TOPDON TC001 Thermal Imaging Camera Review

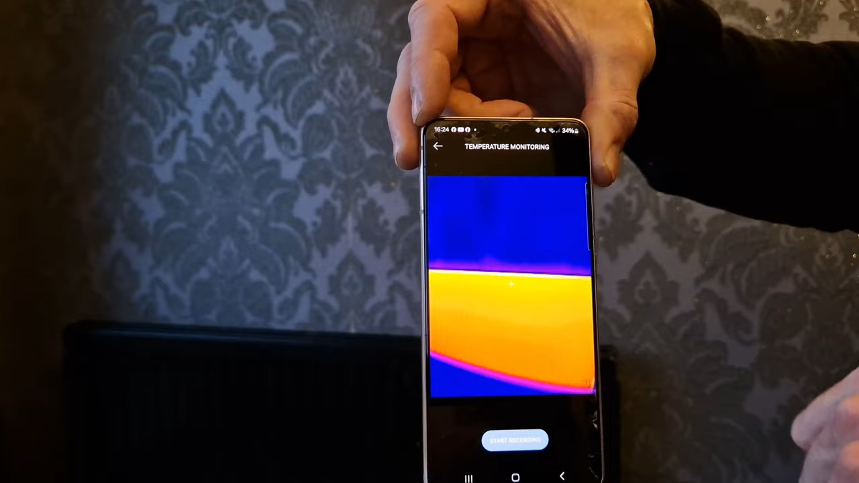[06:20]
and then if you just select it start the recording
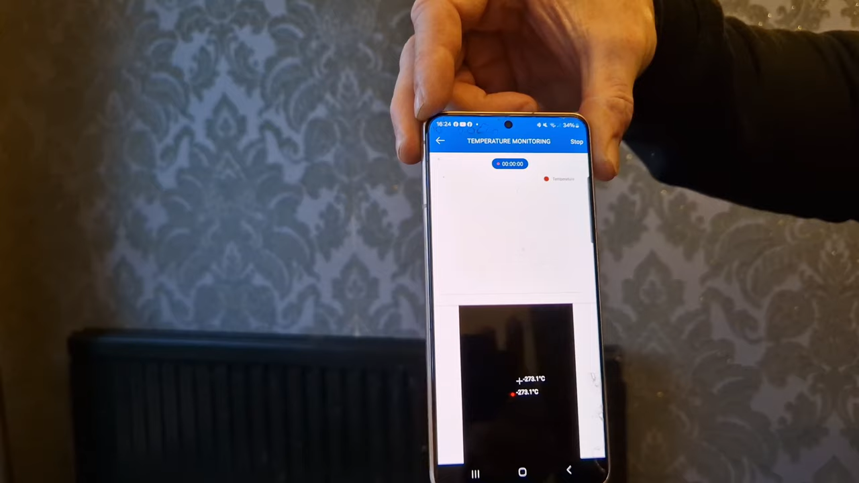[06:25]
and now this produces a graph and you can see
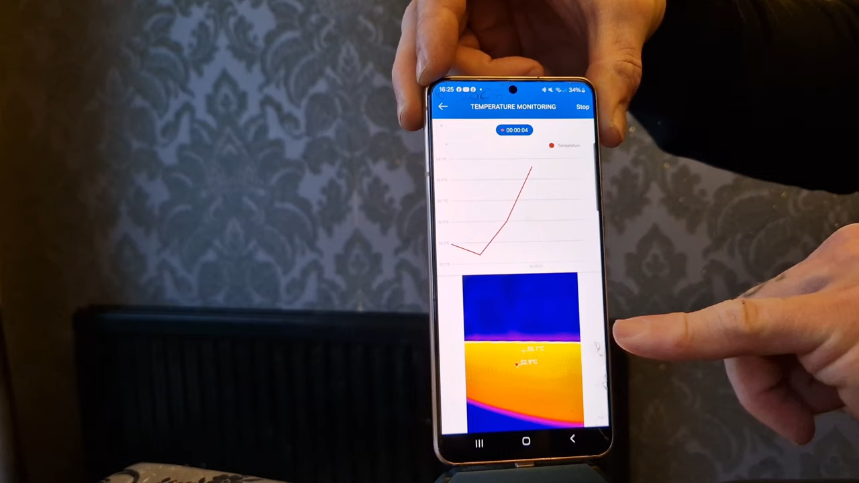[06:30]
from the point we're filming any movement of that temperature whether it
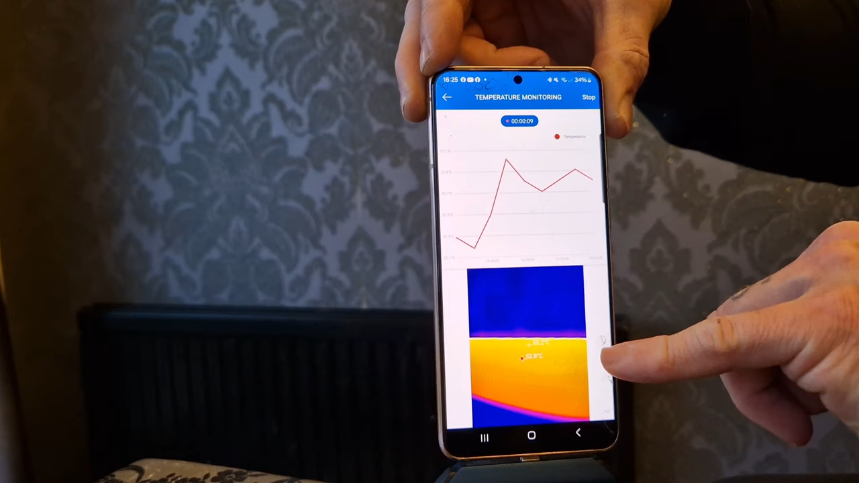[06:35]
rises or falls represents in this graph and when we've finished filming we can
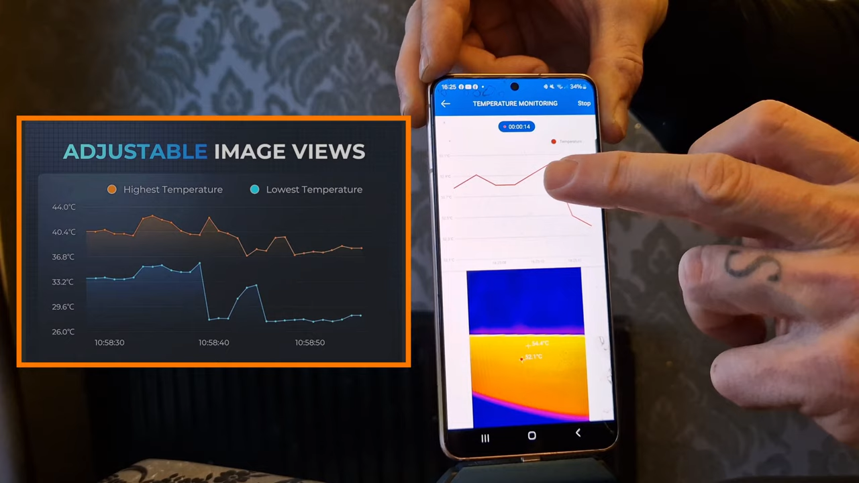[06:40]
then replay this graph and the image and notice any difference in temperature